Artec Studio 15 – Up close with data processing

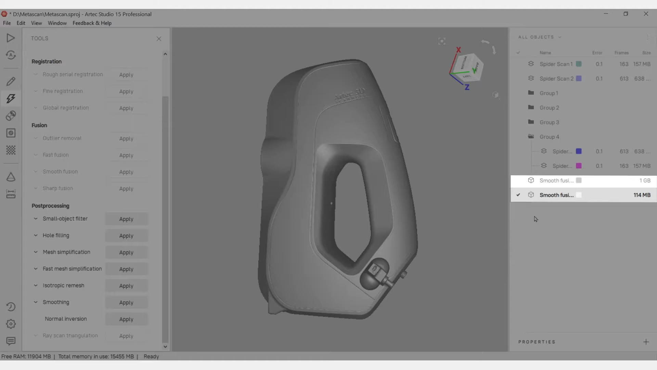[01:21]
Each project can consist of two different types of data, scans and fusions. Scans are the raw information you get after scanning. To examine the components which make up a scan, you can double-click on the scan's name in the workspace window, on the right. As you can see, a scan consists of multiple three-dimensional snapshots, which are aligned with each other during the scanning process.
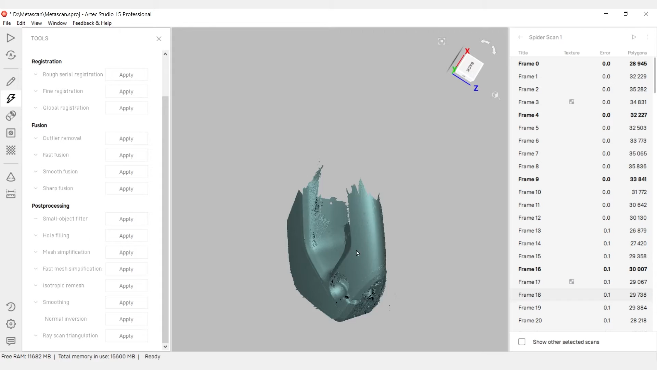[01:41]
These snapshots are called frames.
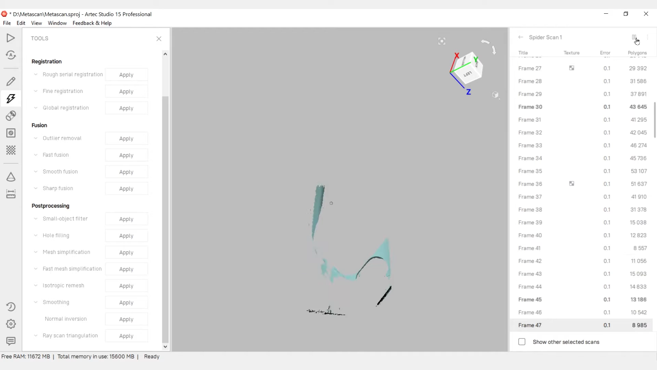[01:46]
If tracking is lost while scanning, your data will be split into multiple scans and stored in a group.
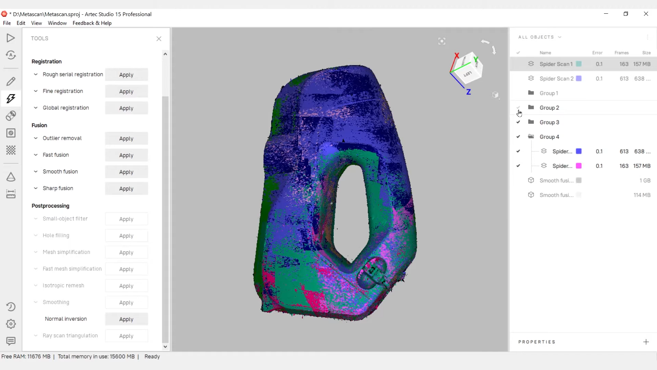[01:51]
In addition to scans, the project can also contain fusions.
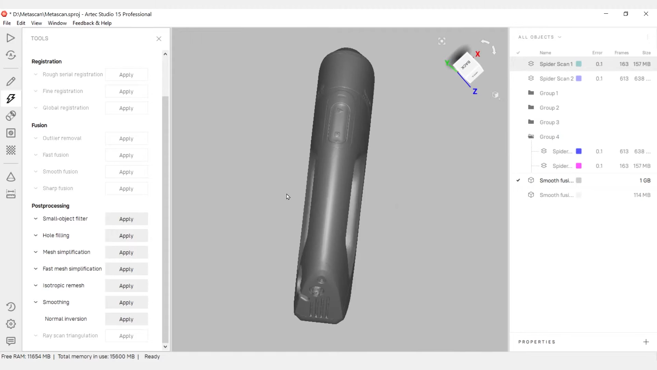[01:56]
These are polygonal models, which are usually the result of post-processing scan data. But they can also be imported into the software or be individually captured frames.
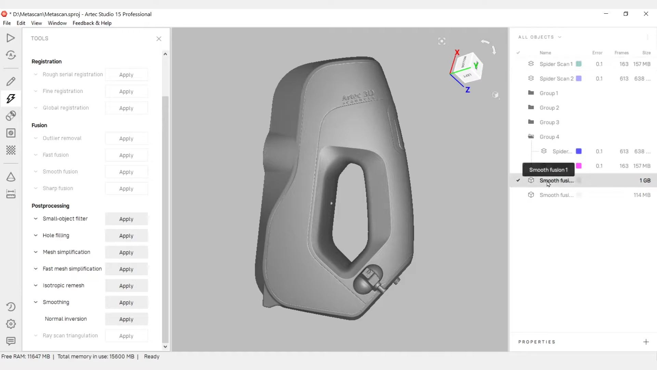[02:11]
If you select a model by clicking on its name and then click on the properties button at the bottom of the workspace panel, you can see the following information. The global registration status, the scanner type, the number of polygons, and the size of the model and RAM. All the scans captured during scanning or loaded into the software are displayed in the workspace. They can be either visible or invisible.
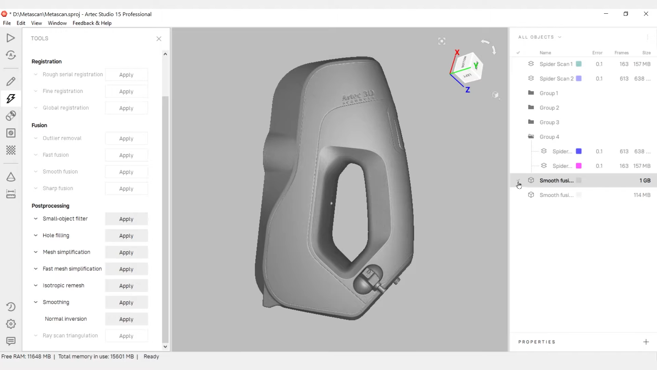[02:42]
The visibility of a scan is set on the left side of the workspace panel. If the checkmark is selected, the object will be displayed in the 3D window and all the algorithms you run will be applied to that scan.
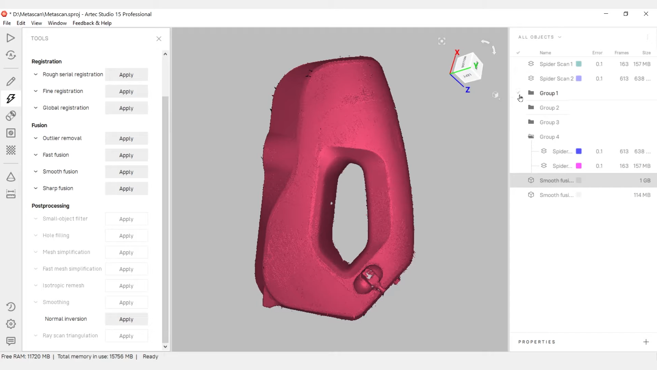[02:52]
Algorithms are not applied to invisible objects or scans.
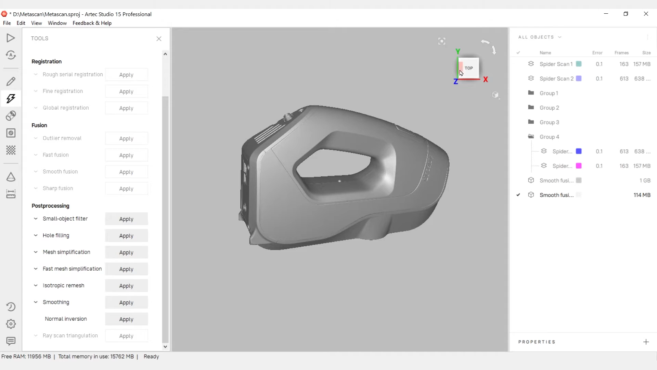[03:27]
Let's look at the ways to move around your 3D model in the 3D window.
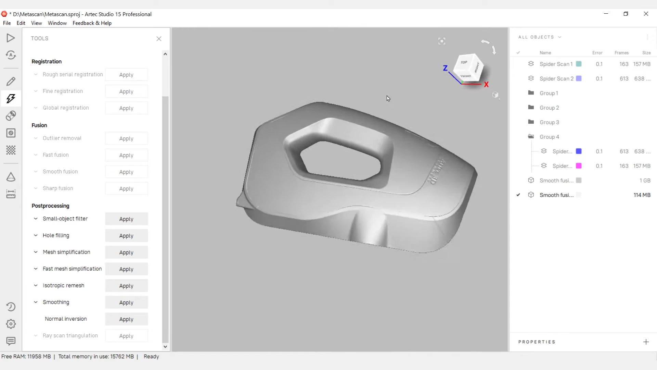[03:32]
Double-click on a model to place a temporary rotation center on it.
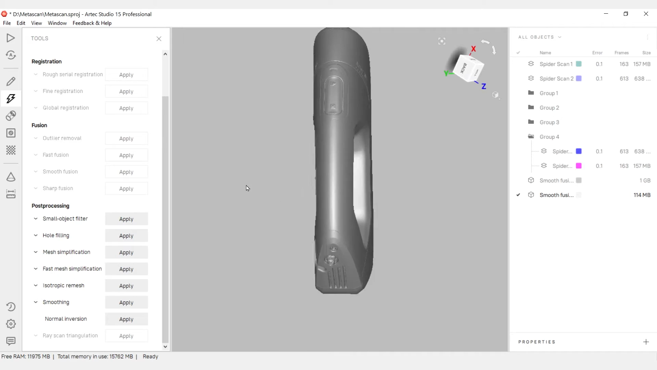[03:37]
The temporary rotation center is marked by a small sphere.
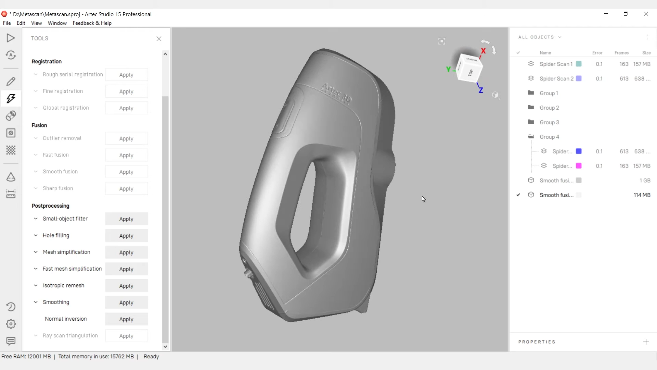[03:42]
Use the left mouse button to rotate the model around the temporary rotation center. Use the right mouse button or mouse scroll to zoom in and out of the model.